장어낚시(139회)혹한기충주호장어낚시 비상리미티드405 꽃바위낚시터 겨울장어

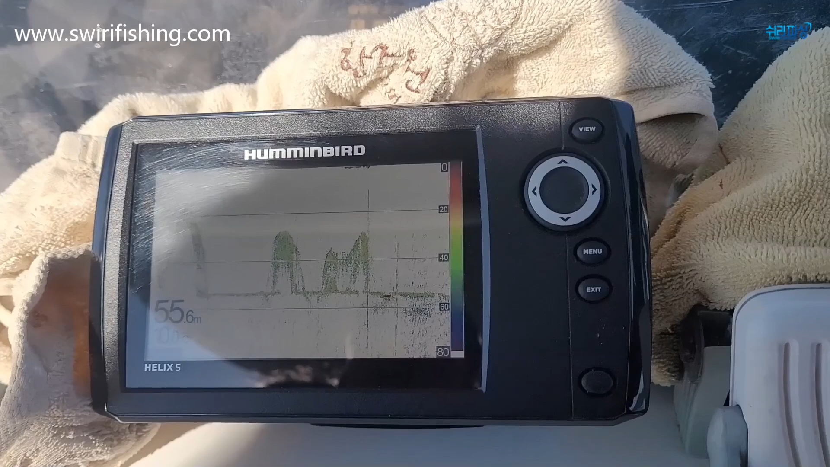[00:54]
On screen: depth 55.6 m
올라타는 지점을 내가 보고 싶은 거야.
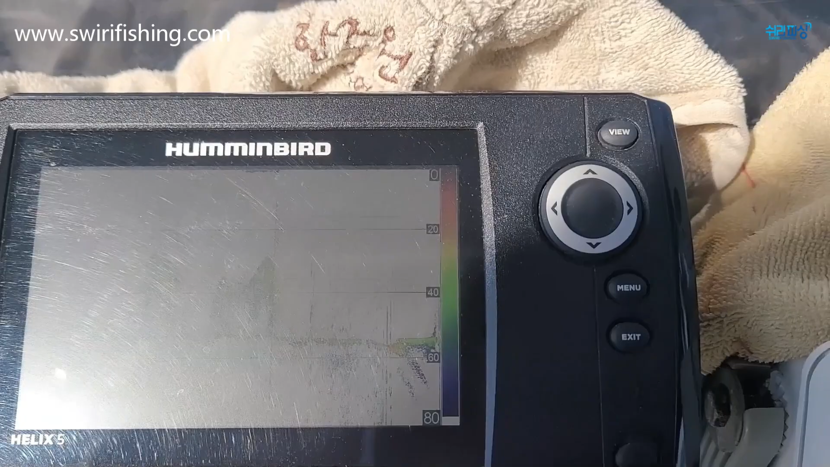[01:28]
네. 맞죠? 딱 60m네. 딱 60m네.